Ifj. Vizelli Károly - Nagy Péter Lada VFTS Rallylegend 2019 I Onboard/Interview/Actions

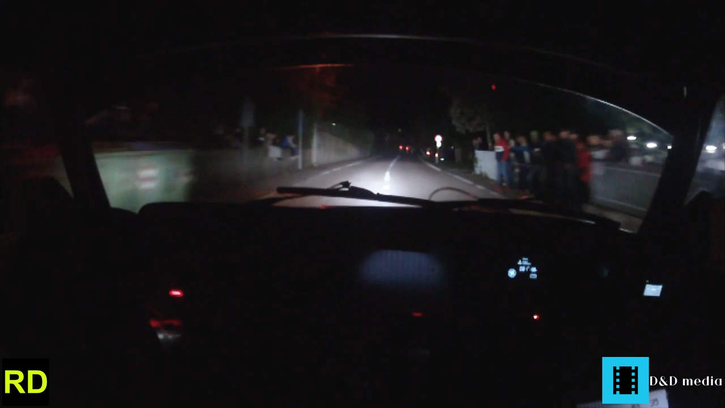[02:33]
Bal 2 negyedikes, bal 2 negyedikes előtte 50-re fékút, mert bal 45, bal 2, és 50-re fékút, bal 45-re figyelsz,
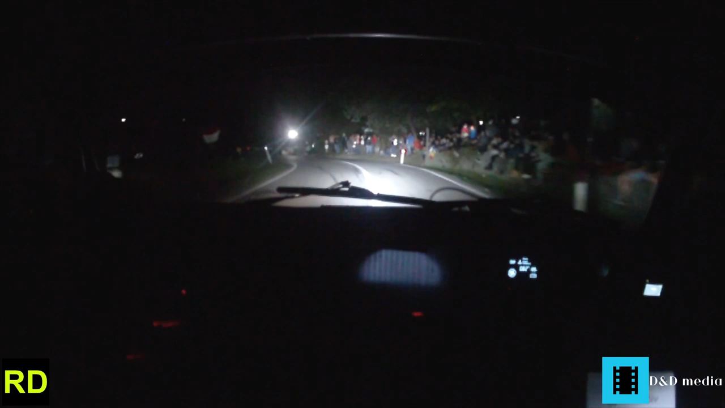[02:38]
bal 45, 50-re jobb 55, jobb 55, ez az Karcsi,
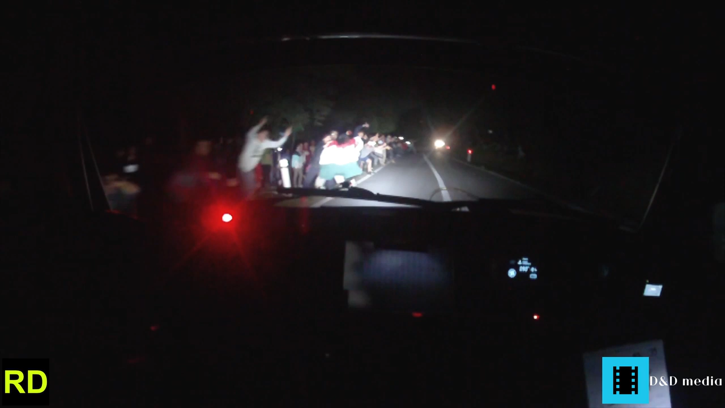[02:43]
jobb 55, figyelsz a jobb 55-re, ez az, nagyon szép, jobb 55 és 100-ra, jobb 2, nagy tempó negyedikes, nagy tempó van itt már, jobb 2, nagy tempó negyedikes, 50-re bal 4 az útra figyelsz, bal 4 az útra figyelsz.